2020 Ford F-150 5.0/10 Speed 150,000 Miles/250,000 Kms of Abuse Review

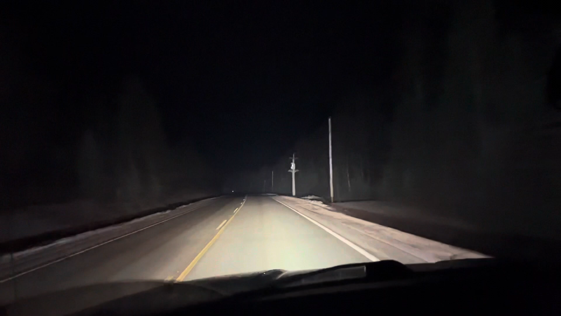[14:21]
The camera shows the headlights are way brighter than they actually are. We've got a car coming up, see if it changes. Yeah, see that change on its own. And what you see on the camera right now is nothing like what it really is. The low beams are so horrible you can hardly see the yellow line. But of course that's not what the camera sees that's pretty amazing. So I have to use the light bar most of the way.